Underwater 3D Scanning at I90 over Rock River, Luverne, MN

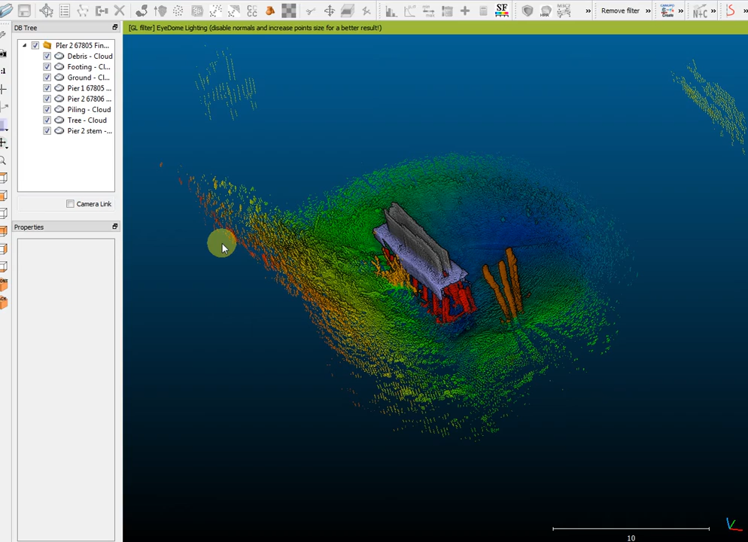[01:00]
So the deeper sections are blue and the higher sections are red. I'll pan around a little bit and show you what this looks like.
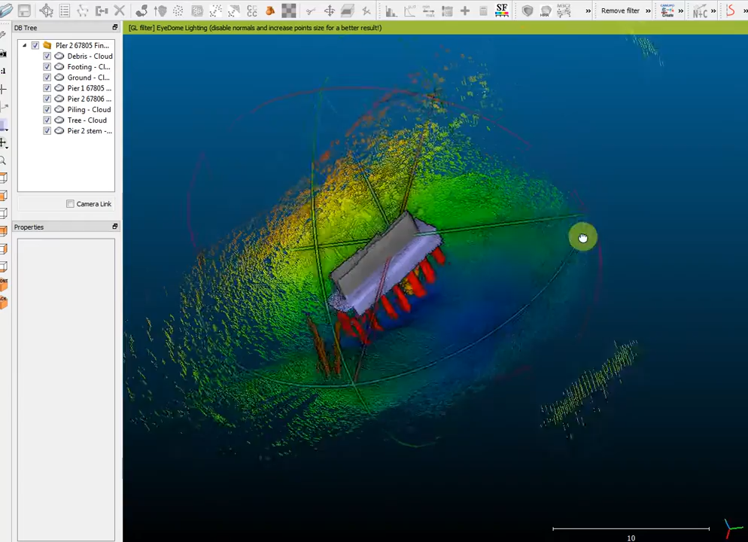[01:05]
I'll zoom in.
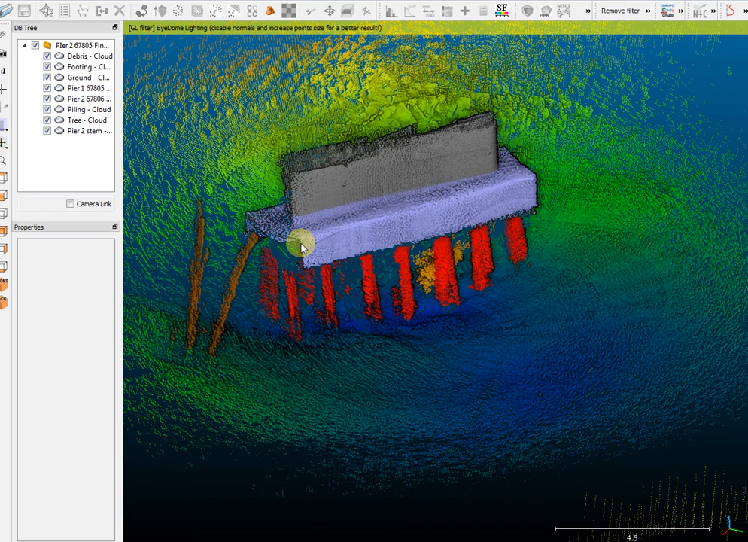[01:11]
As you can see, you can see the pier footing and all of the piling. The piling is exposed all the way through the pier and it's exposed approximately eight feet below the bottom of the footing.
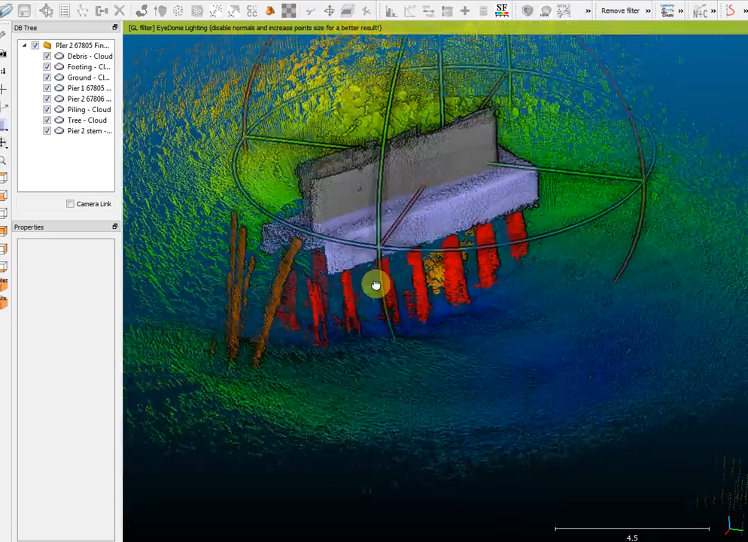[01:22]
In addition, there's also debris noted at Pier 2. There is a tree that was noted or shown by District 7 bridge forces who tried to remove it upstream of the bridge, upstream of that north face. That tree is not as much of a concern. It's not connected to the pier in any way. It's actually looked like it's almost been planted.
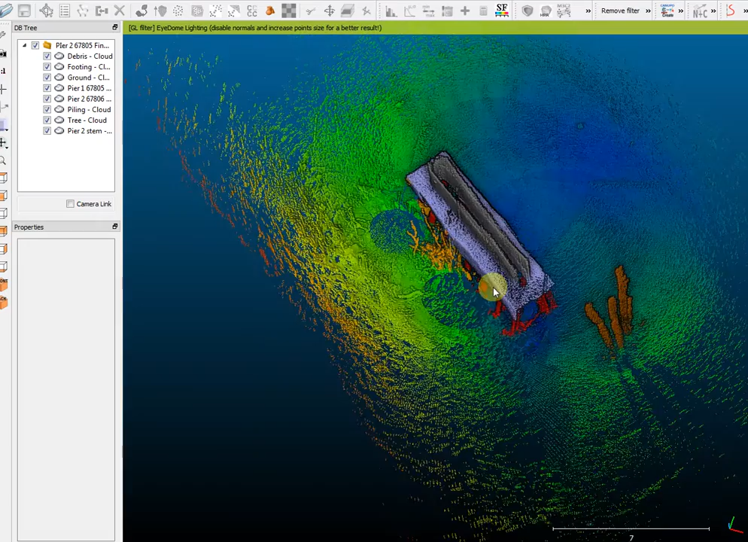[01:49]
However, there's other debris that is lodged in between the piling between pile 7 and 5, counting from the north face of the pier. We're going to turn off some of the layers so you can see that a little bit better.
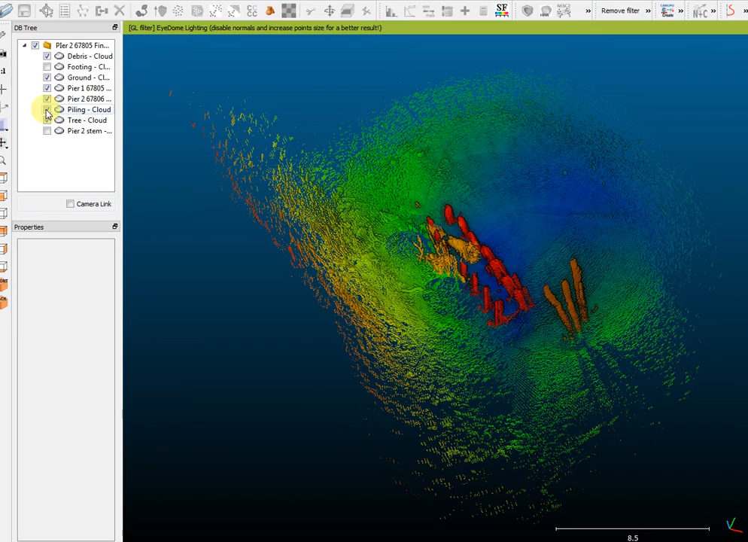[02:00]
As we zoom in here, you can see it appears to be an additional log or tree,
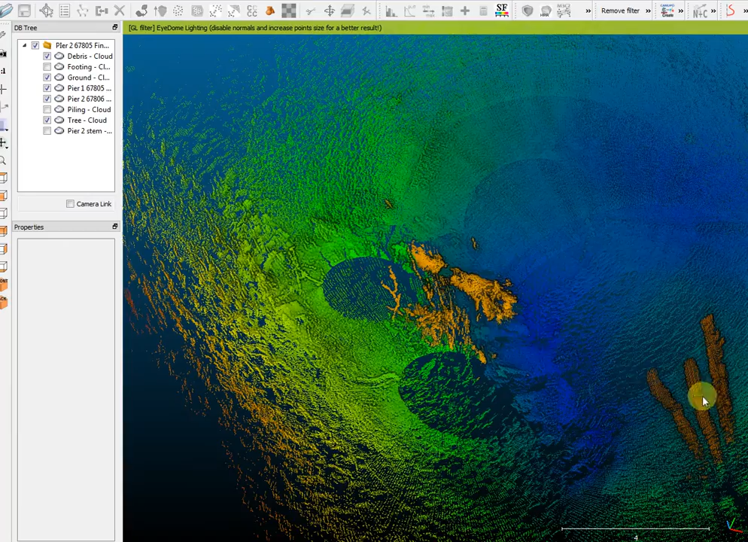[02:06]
possibly from the same debris loading that occurred earlier that deposited that other tree upstream. It is lodged between the piling back between piers piles 5 through 7.
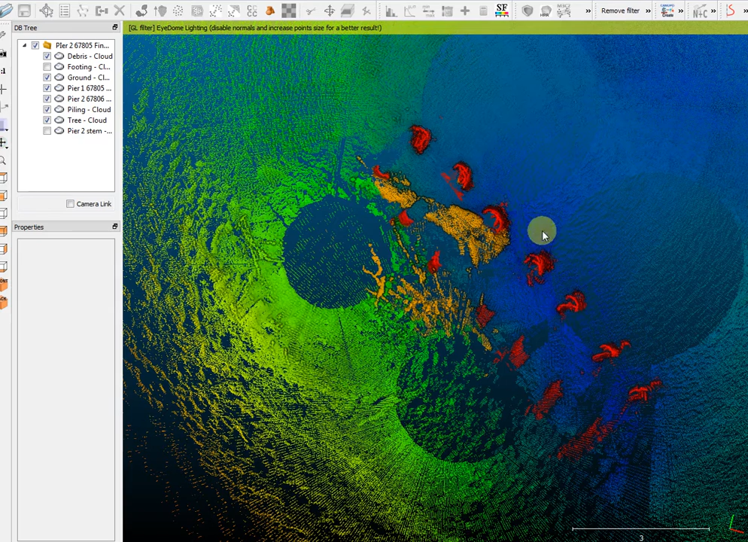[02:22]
So 1, 2, 3, 4, 5, 6, 7, moving from north to south.
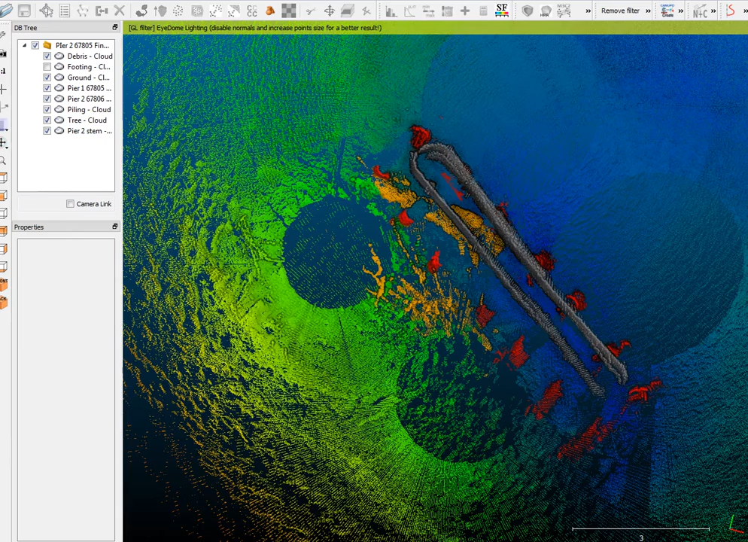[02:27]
A couple of other things to note on this rendering.
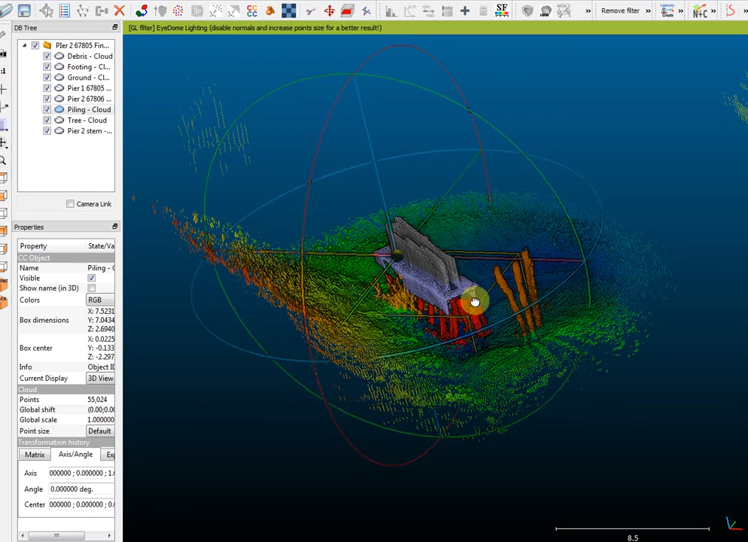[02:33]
The pier footing, we don't show the front or downstream or upstream face of the pier. That's not because it's not there or is in disrepair, but simply because we didn't get a good view of it during data collection.
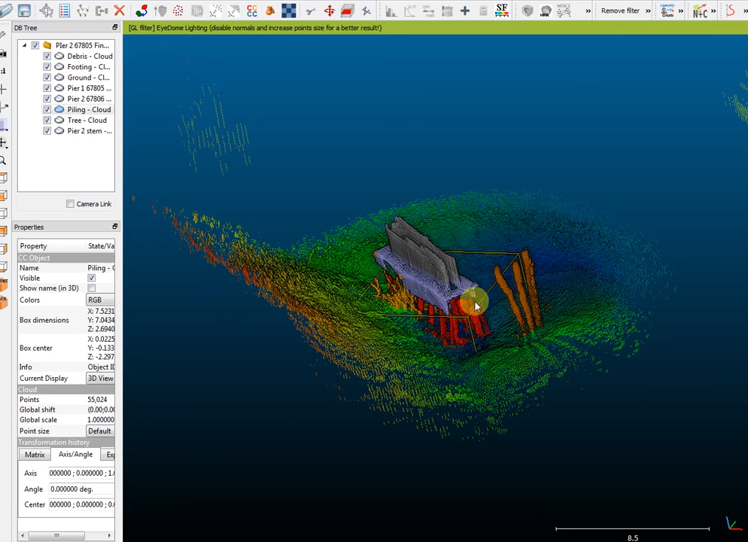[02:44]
We did scan all four piers, so piers 1 and 2 of 67805 and 1 and 2 of 67806. All four piers had piling exposed, varying between 8 feet of piling exposure at pile 2 down to about 3
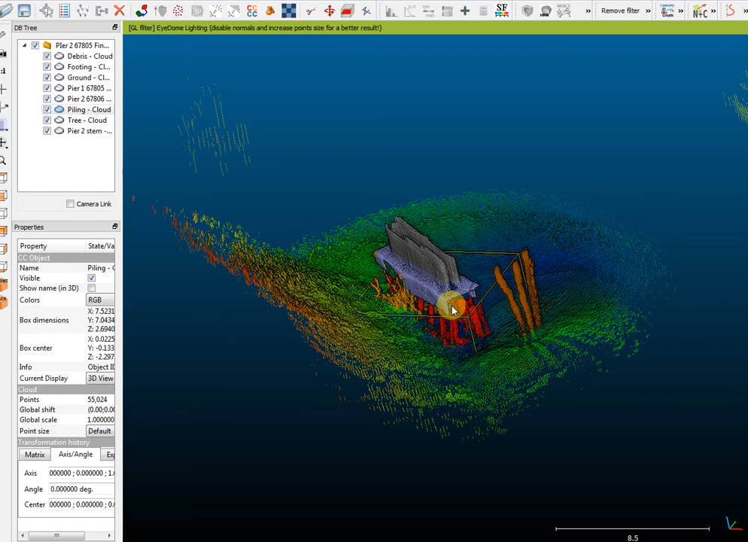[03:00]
to 4 feet of piling exposure at both piers on bridge 67806. None of the bed elevations reached scour critical elevation.
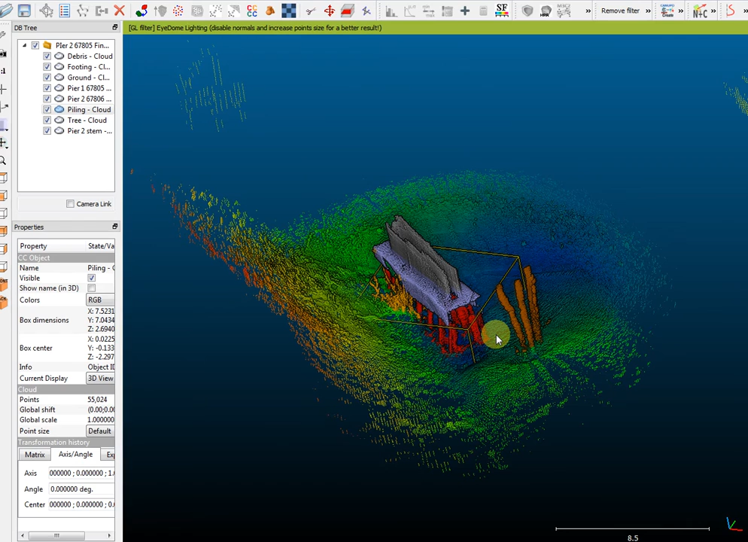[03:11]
Both of these bridges are rated R or scour critical. The scour critical elevation per the plan of action is 1392. So there is at least 15 to 20 feet of additional piling embedded in the ground,